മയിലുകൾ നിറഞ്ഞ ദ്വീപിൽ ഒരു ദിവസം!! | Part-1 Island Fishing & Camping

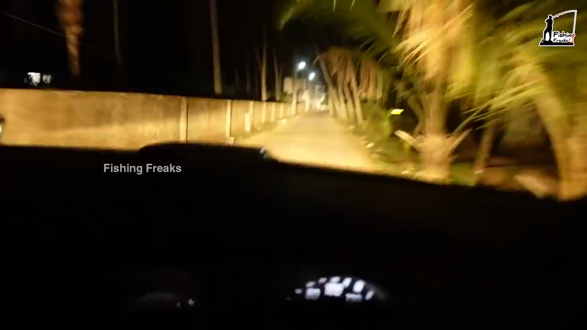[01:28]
നമ്മളിത് അവിടെ നിന്ന് കുറച്ചും കൂടെ ഇടുങ്ങിയ ഒരു വിജനമായ വഴിയിലോട്ട് കയറിയിട്ടുണ്ട്. ഓ, കായലിന്റെ തൊട്ട് സൈഡിലാണ് കേട്ടോ.